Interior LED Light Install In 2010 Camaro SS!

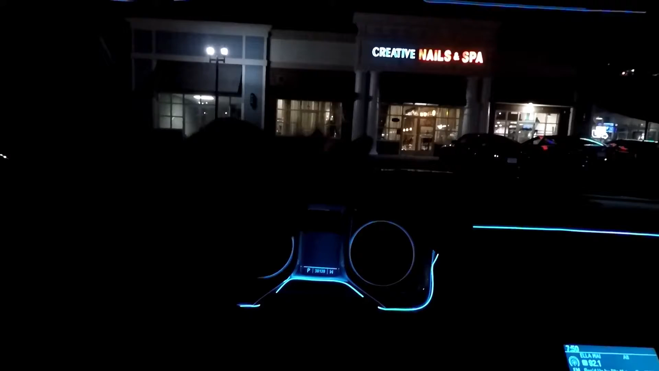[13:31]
here i'm good actually so i think it was a good move for me to tuck it down here because if it was up at the top i really think it would have been an issue um it would have been more in my
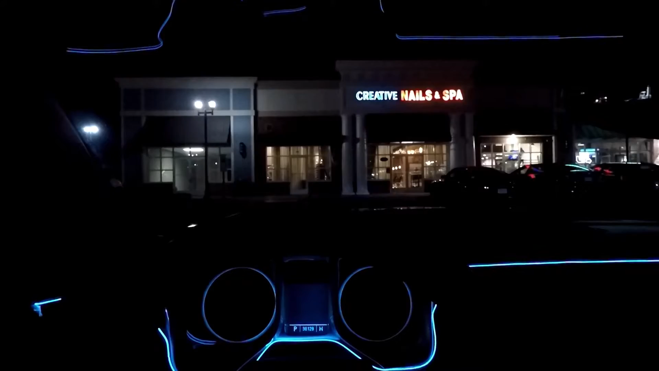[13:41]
direct line of sight so it's it's out of my way and i think i'm good with uh leaving it up here i like the way it lines up it looks great color matches really well with the